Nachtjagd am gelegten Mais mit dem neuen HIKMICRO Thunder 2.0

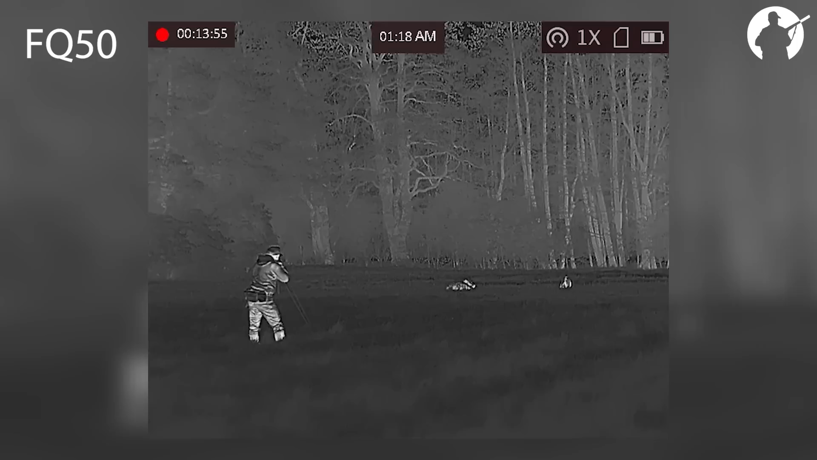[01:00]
Die erste Sau war aus einer Dreierrotte mit einer Bache und einer weiteren Überläuferbache auf einer total vergrasten Brache oder so. Jedenfalls nicht da, wo wir sie eigentlich erwartet hatten, aber wir haben sie erpirscht, sind die bestimmt von 500 Meter oder so entfernt aus angegangen, sind wirklich nah ran, um sie genau anzusprechen, damit es eben keine Bache mit Frischling ist.
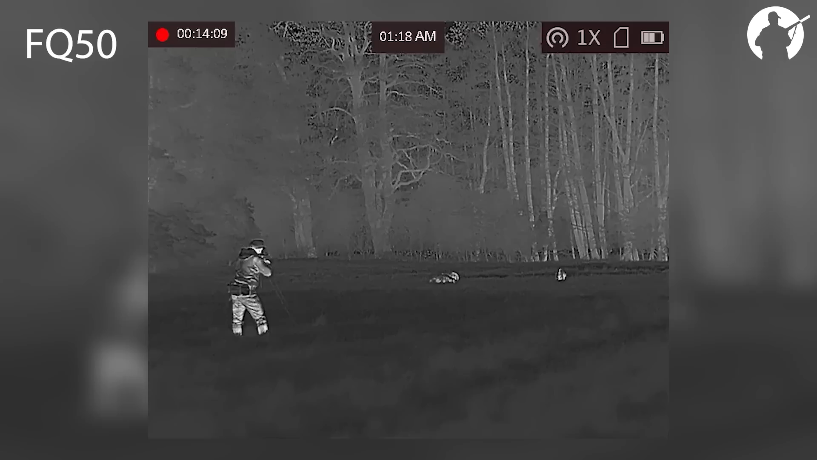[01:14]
Um auszuschließen, dass sie ein Gesäuge hat,
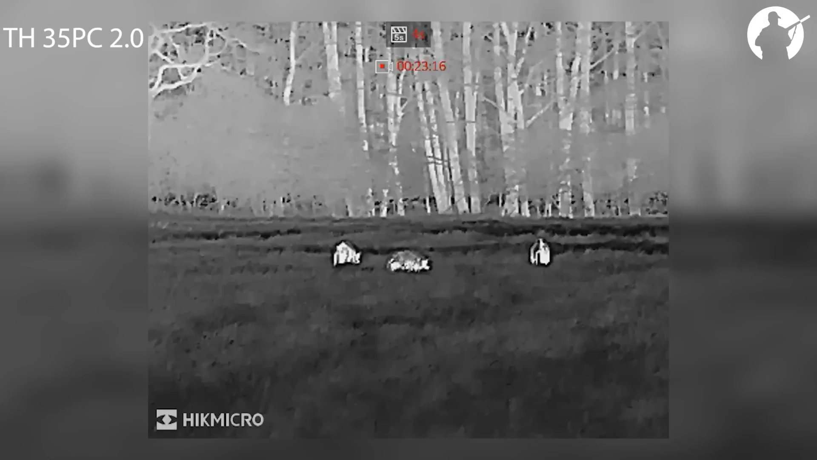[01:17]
waren wir auf 50 Meter oder so dran und konnten dann der Überläuferbache mit 35 Kilo Schätzchen einen guten Schuss antragen.
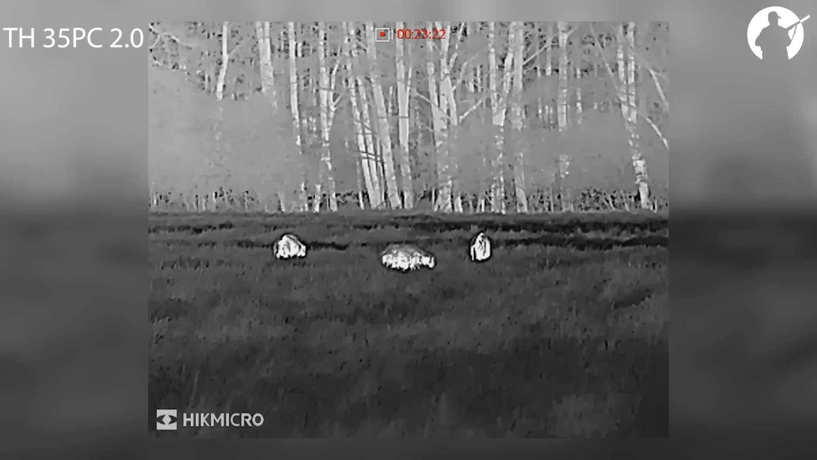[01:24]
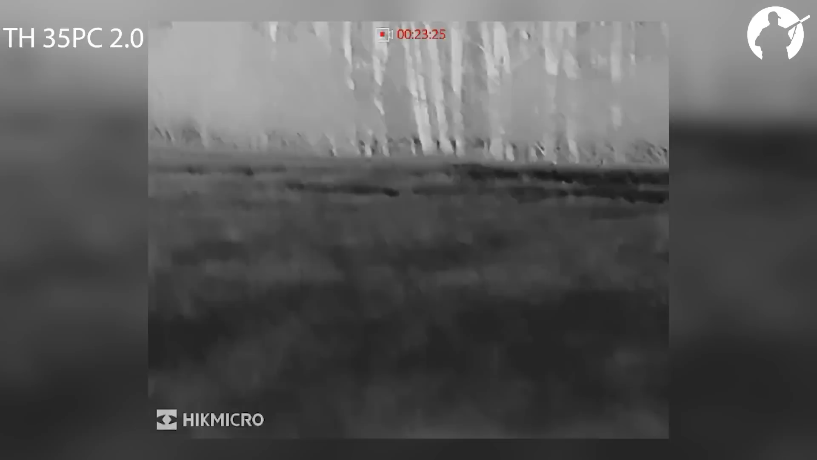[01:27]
Die anderen beiden sind sofort weg und haben uns leider keine Chance mehr gegeben. Sie haben da auf der Wiese rumgebuddelt und irgendwie nach Engerling oder dergleichen gesucht.
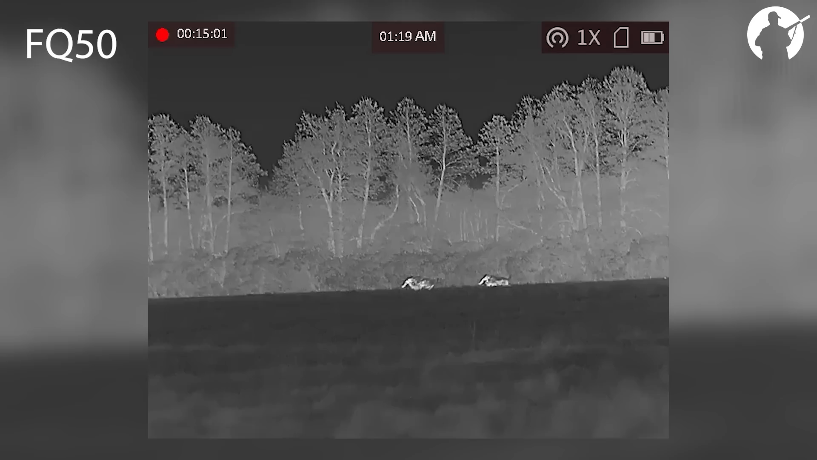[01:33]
Und nur ein paar hundert Meter weiter fängt der Mais an, wo wir eigentlich hinwollten.
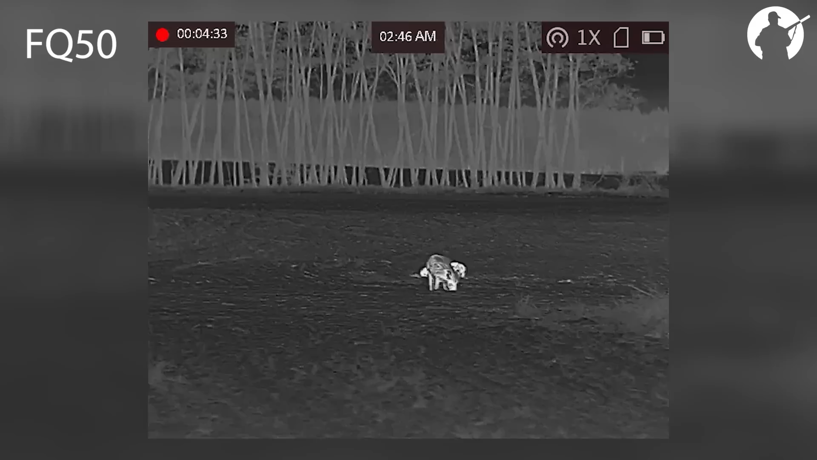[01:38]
Und da stand eine große Rotte. Also das war echt, die ganze Hecke hat geleuchtet.
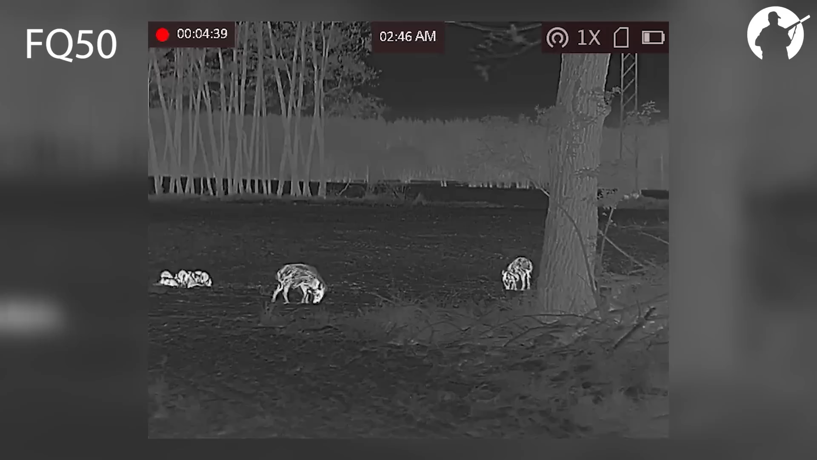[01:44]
Und das waren, glaube ich, vier Bachen, soweit ich mich erinnere. Wir müssen auf den Videos nochmal genau gucken.
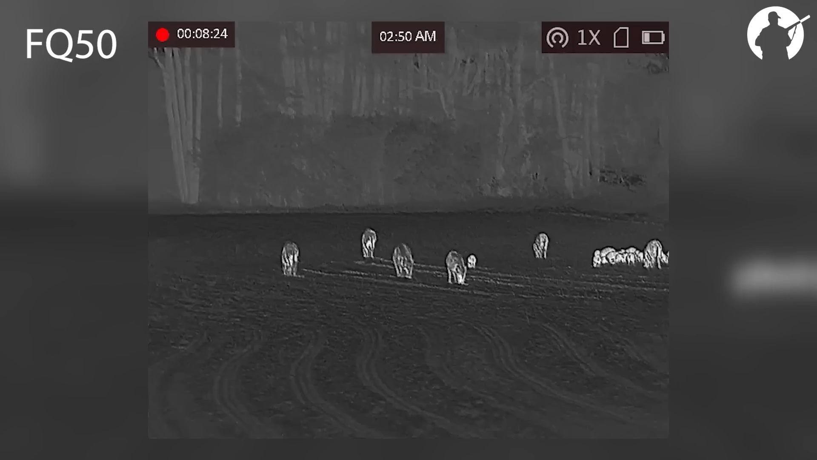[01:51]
Wir haben das alles gefilmt, wir haben uns auch echt Zeit gelassen.
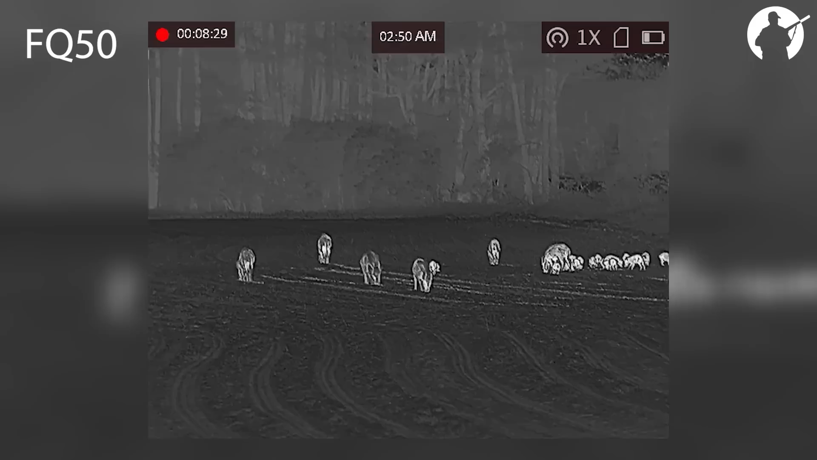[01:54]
Vier Bachen, alle mit Gesäuge, ein Haufen kleiner Frischlinge. Wirklich, am Ende lagen die auf einem Pulk.
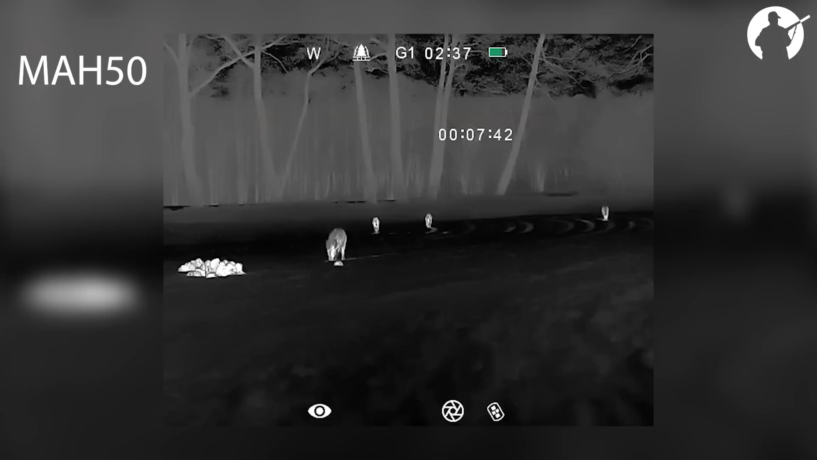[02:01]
Das waren bestimmt, keine Ahnung, 20, 30 kleine Frischlinge, ich weiß es nicht genau.
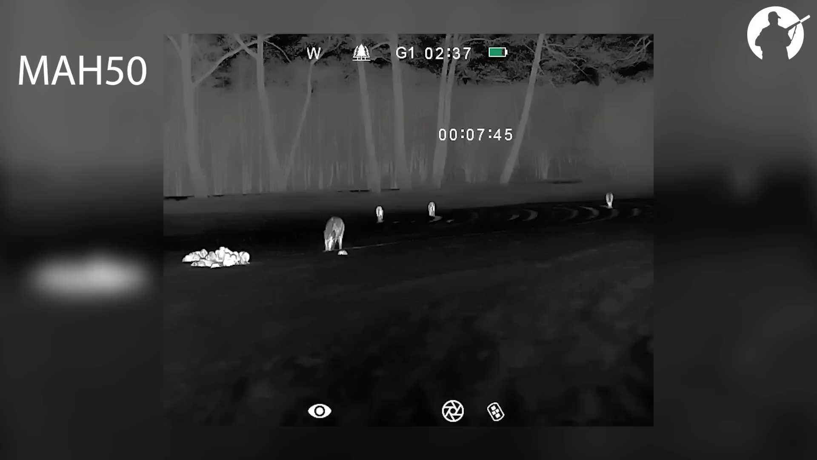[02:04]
Und dann vier von dieser Größe.
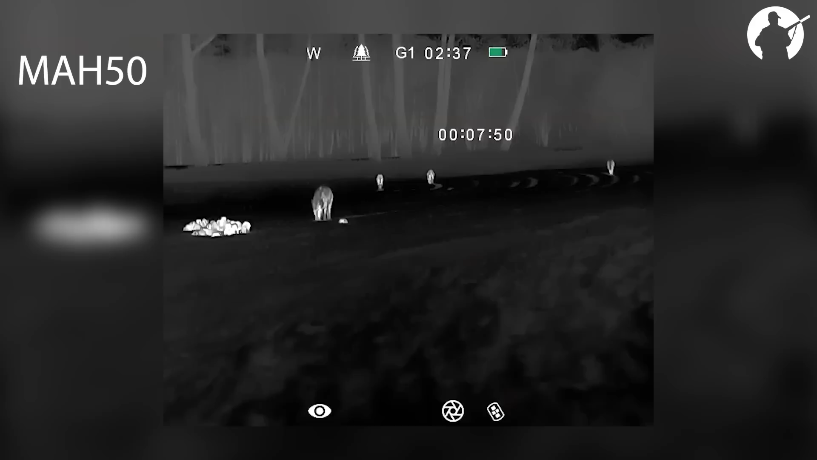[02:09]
Bei den Vieren haben wir natürlich auch nochmal ganz genau hingeguckt, ob da nicht irgendwo Gesäuge bei ist.
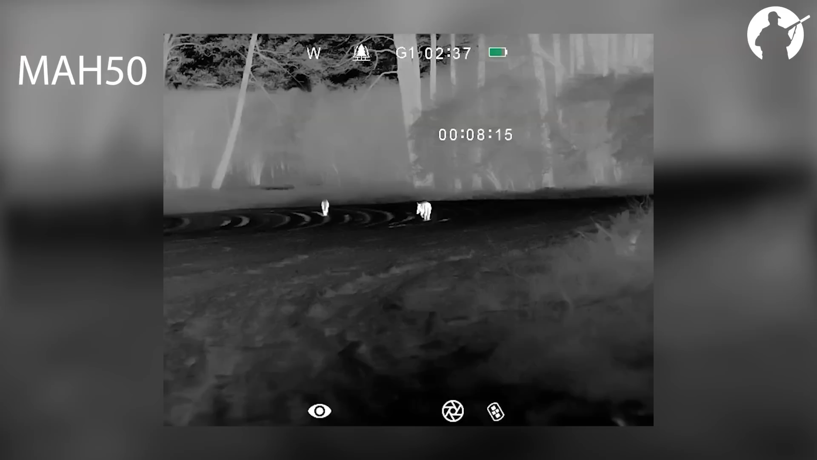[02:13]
Und haben uns dann letztendlich für diese Sau hier entschieden.
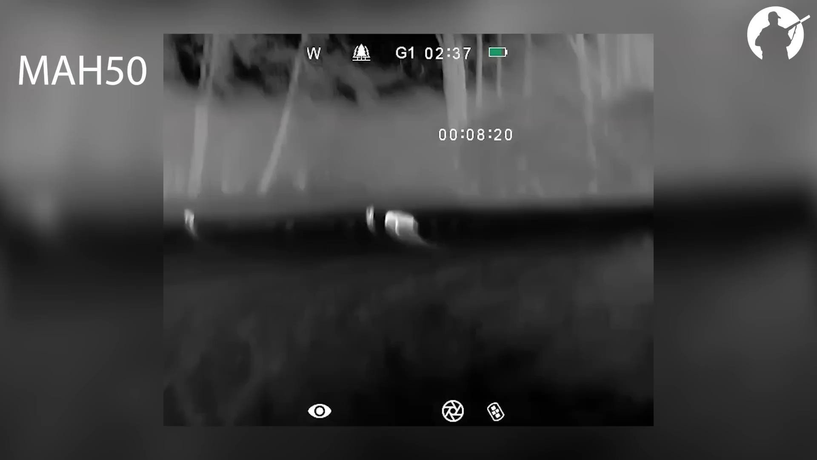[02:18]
Hat so auf 120 Meter gestanden und dann einen Schuss gekriegt.
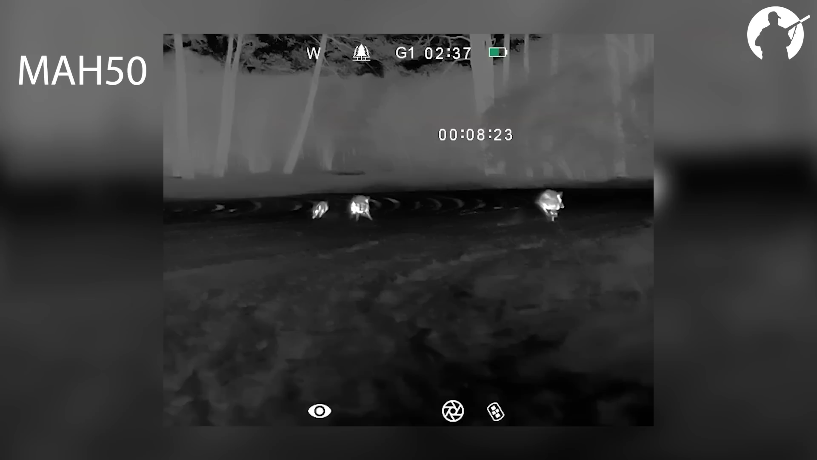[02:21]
Kam sogar noch auf uns zugeflüchtet und ist dann hier auf dem Maisacker verendet. Mit dabei haben wir zwei Waffen.